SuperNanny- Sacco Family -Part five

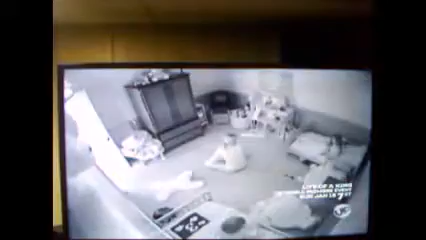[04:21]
Look, not out of the bed. Right here. You're talking. No talking. Just resume position. Okay. In the bed. There's a mom. You want to comfort them.